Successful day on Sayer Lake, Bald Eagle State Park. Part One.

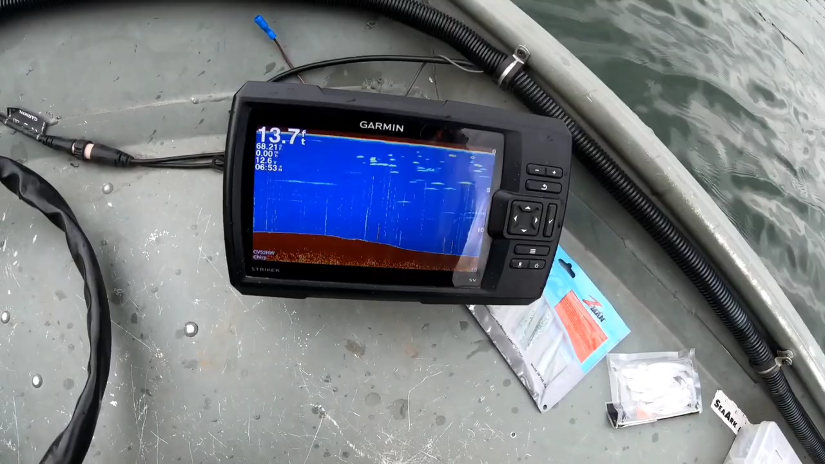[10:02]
I gotta quit looking around when I'm supposed to be fishing. Look at all the fish on there. Every one of those is a fish. There's another one.